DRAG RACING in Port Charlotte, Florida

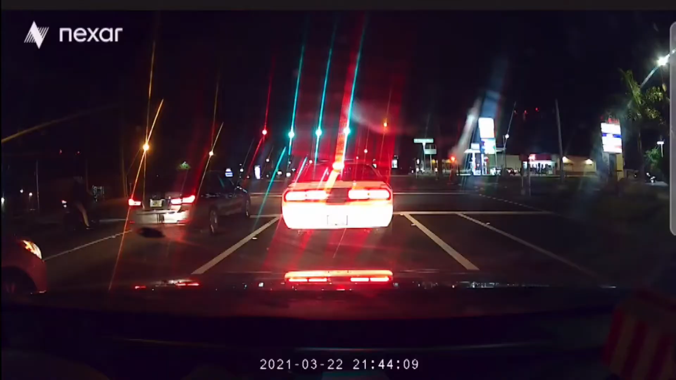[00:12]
It appears that all three were trying to out distance each other. That's textbook drag racing. Lieutenant Greg Bueno didn't mince words when describing this late night showdown on US 41.